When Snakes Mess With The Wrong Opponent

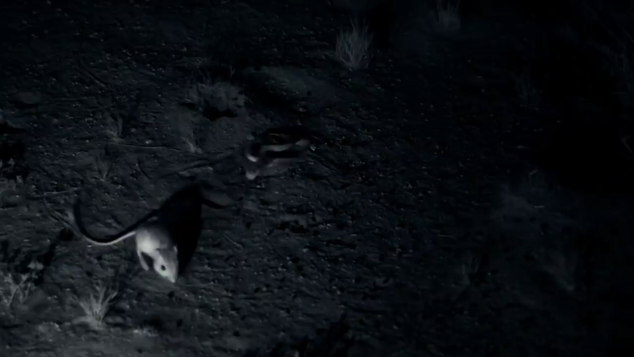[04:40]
They in turn discovered that these rats are sensitive and detect ambush attacks from far away.
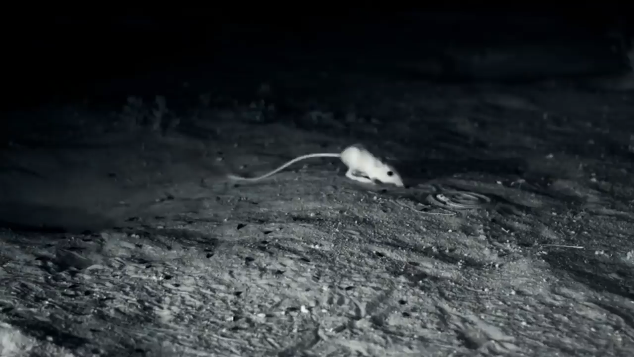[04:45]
This allows them to escape from their predators within milliseconds. In this clip,
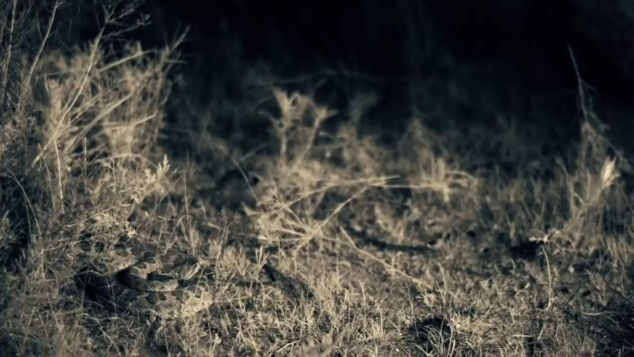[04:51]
you can see how fast it was to kick this snake in the head and jump as high as its weight can carry it. The leap is to escape a bite and run for its life before the venom is injected.